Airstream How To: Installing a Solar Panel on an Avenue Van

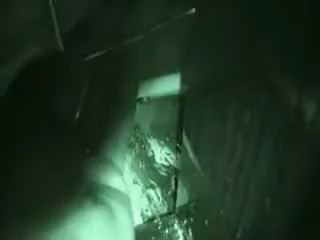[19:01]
Notice I already run my, I run a wire up through there where I can grab onto that and pull it back through.
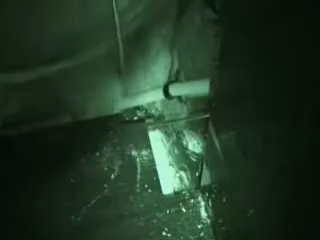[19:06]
And I'll show you how that goes here. Okay, now I'm just going to, I'm on the backside of the van and I'm going to just pull that wire through.